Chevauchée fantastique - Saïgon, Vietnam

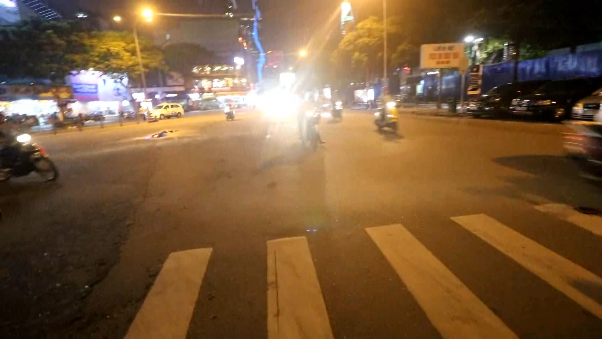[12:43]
Alors la méthode ici, si on y va franco, et là il y a presque rien. Là, c'est franchement de la rigolade. Trop facile.